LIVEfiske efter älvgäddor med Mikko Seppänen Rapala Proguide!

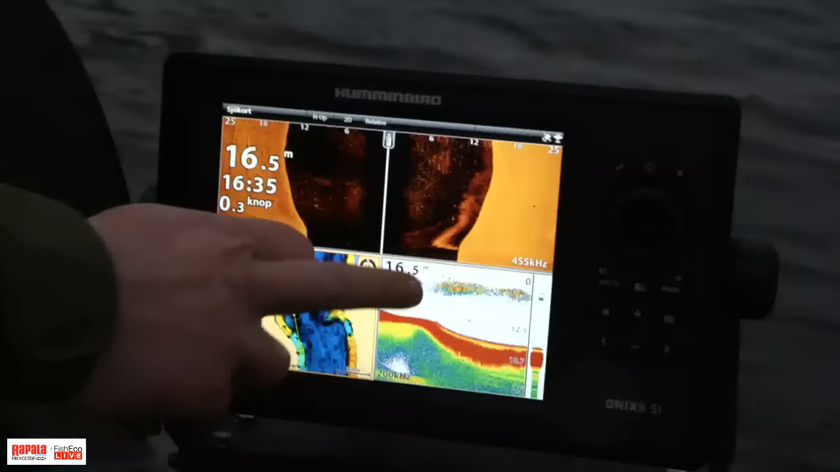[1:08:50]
On screen: depth 16.5 m, speed 0.3 kn
Jag tror vi såg träffen av han där. På S-sidan, ja, just det. Jag tror att det är det. Så det här, nu ska jag fan safe att ta min.
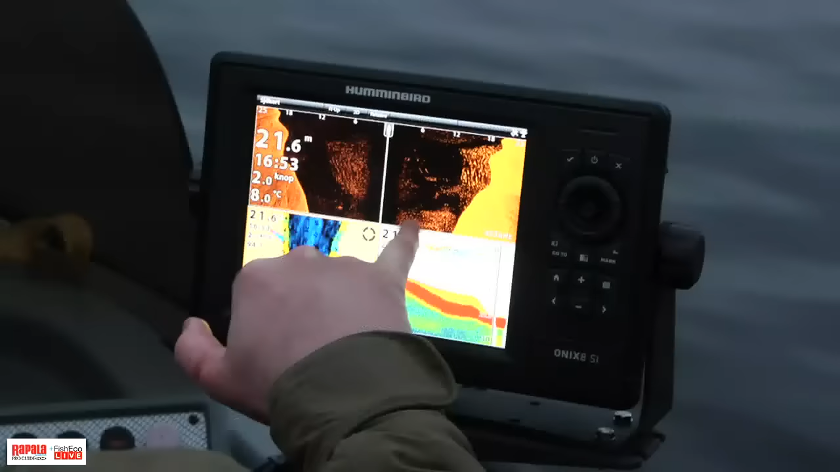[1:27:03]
On screen: depth 21.6 m, water 8.0°C
Alltså det här, det ser ju ut som regn på skärmen. Mm. Eller vad som... Dammgrus, vad heter det? Dammkorn. Ja. Löjorna det här. De här är ju mycket, mycket större, singelekorna.
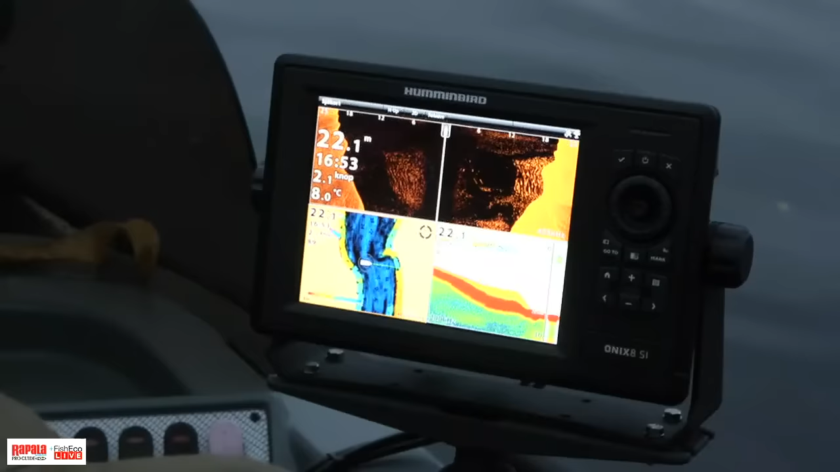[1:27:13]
On screen: water 8.0°C
Och sen när man får in dem på S-in också. Men man ser det där, det är ju självklart att gäddorna går in och mumsar. Det är ju mesta möjliga mat för minsta möjliga ansträngning.
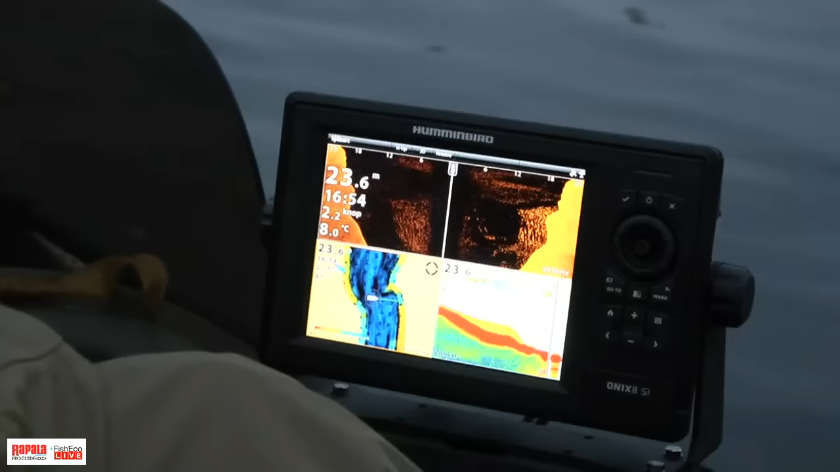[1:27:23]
On screen: depth 23.6 m, water 8.0°C
De står ju där, men de är inte på humör. Helt enkelt. Det vi ska kasta av nu då, det är ju en läsida av det här.
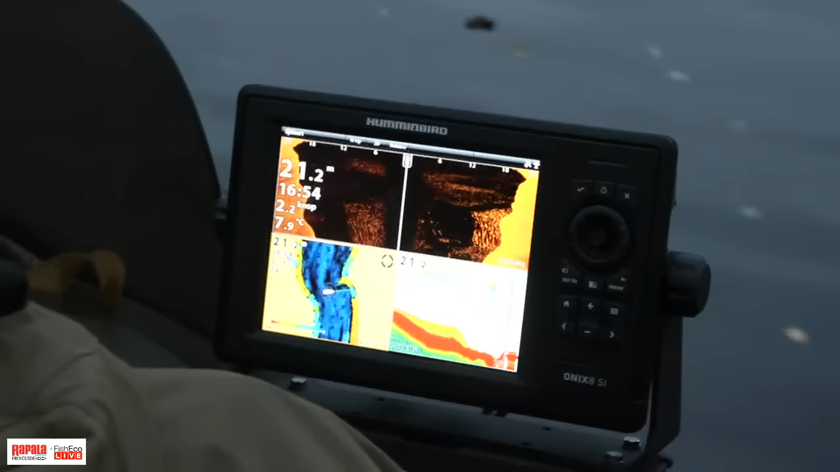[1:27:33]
Vinden har ju gått förbi här hela dagen och där... Nu om det var första kastet.